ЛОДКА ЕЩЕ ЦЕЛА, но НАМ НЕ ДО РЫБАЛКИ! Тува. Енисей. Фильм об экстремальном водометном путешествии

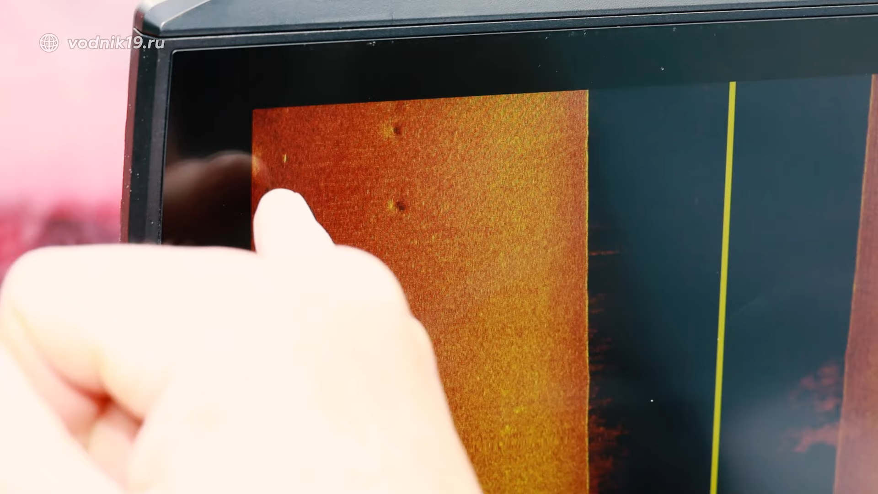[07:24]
Вот это, скорее всего, щука стоит.
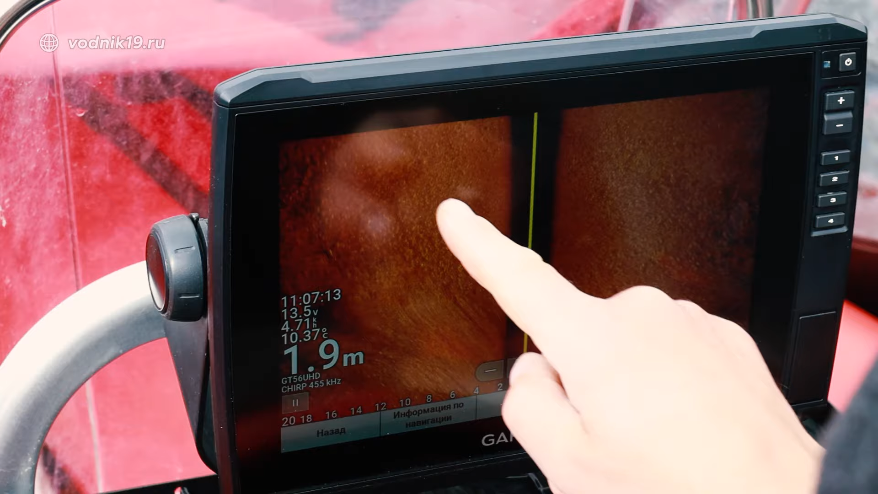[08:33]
On screen: depth 1.9 m
Вот видно, рыба стоит, вот четко видно, тень падает, если присмотреться.
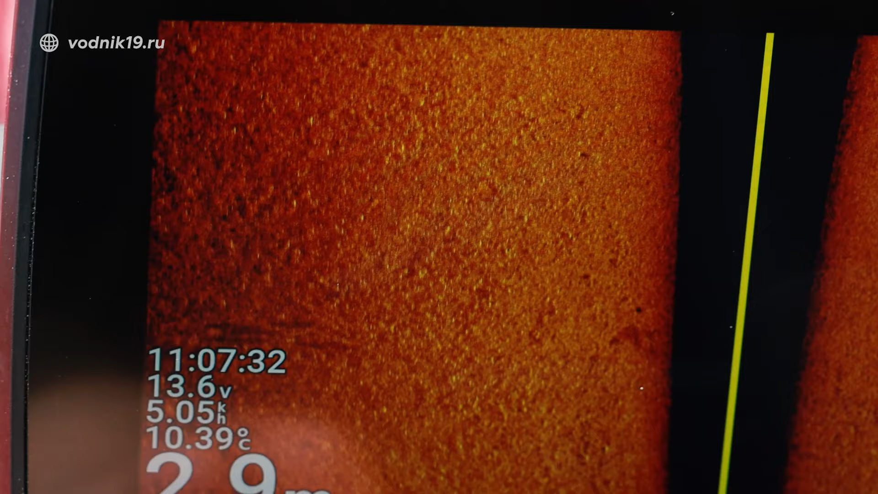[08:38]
On screen: water 10.39°C
Круг сделал, везде есть рыба по кромке, по свалу.
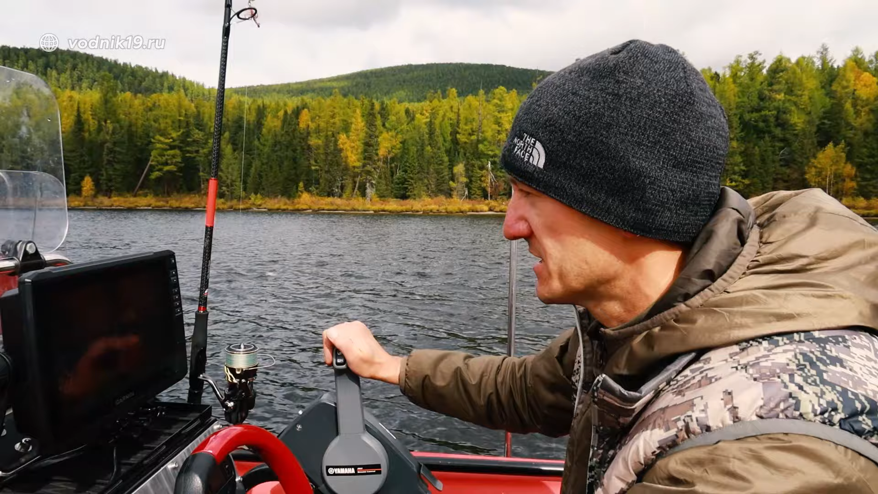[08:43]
Но сейчас мы пересечем как раз... Вот струя идет, втекает, да? Вот она справа у нас.
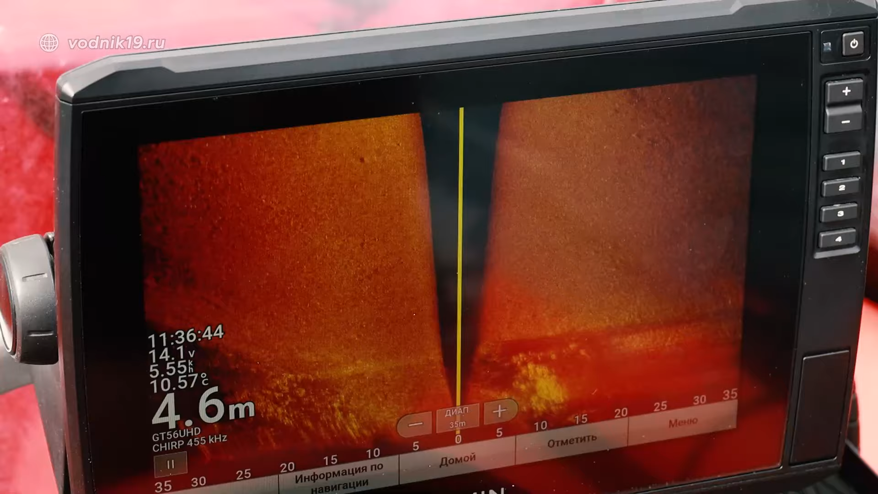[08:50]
On screen: depth 4.6 m, water 10.57°C
Но тут вот сразу видно, что рыба есть. Тень падает.
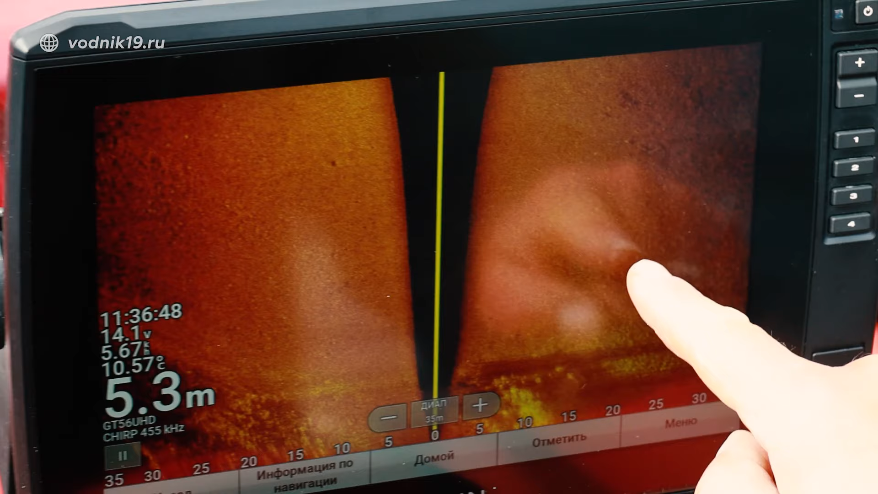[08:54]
On screen: depth 5.3 m, water 10.57°C
Ну, собственно говоря, чтобы здесь рыбу найти, холод не нужен.
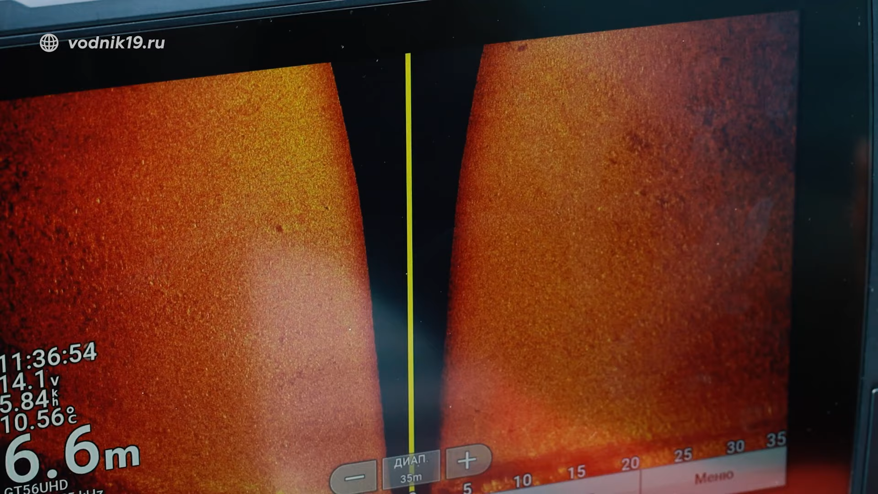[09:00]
On screen: depth 6.6 m, water 10.56°C
Так понятно, что здесь и везде под травой, под скалками, под ямками она скапливается.
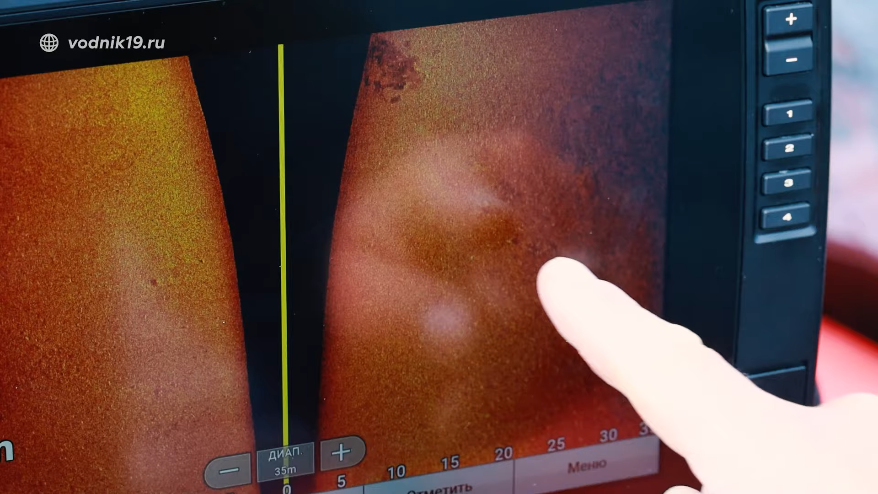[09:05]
Вот четко видно, что стоит рыба, от нее падают тени. Есть и справа, как раз по течению.